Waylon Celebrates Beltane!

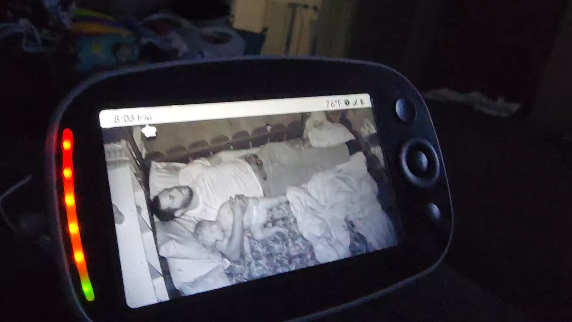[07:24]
I slept with Waylon for a little bit, from like 5 or 6 p.m. until now. It's actually 9 p.m. the time when the monitor is wrong, but I had to get up to go pee,
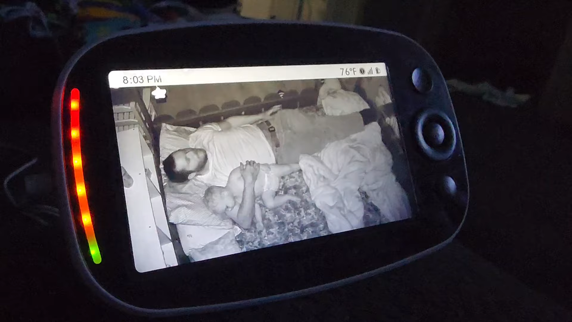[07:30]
and so I had Zach swap out with me. It looks like Waylon went back to bed, and Zach wants to get up soon and sneak out, but that's gonna be it for today's video.